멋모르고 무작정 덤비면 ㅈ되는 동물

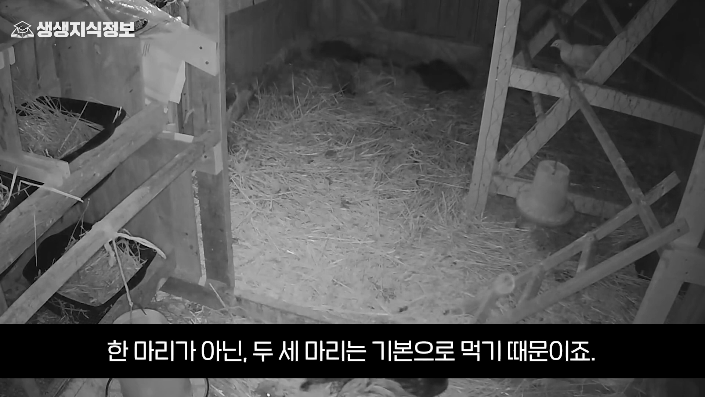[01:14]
아닌 두세 마리는 기본으로 먹기 때문이죠 잠든 닭들조차 눈치 못 찰 정도로 은밀하게
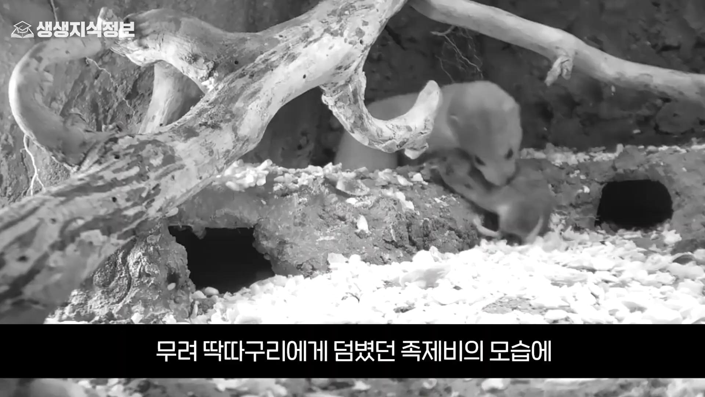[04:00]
무려 딱딱구리에게 덤볐던 족제비의 모습에 과연 족제비 클라스는 어디까지일까 의문이 들지만 사실 족제비들의 사냥은 늘 이렇게 평화롭진 않은 법 최근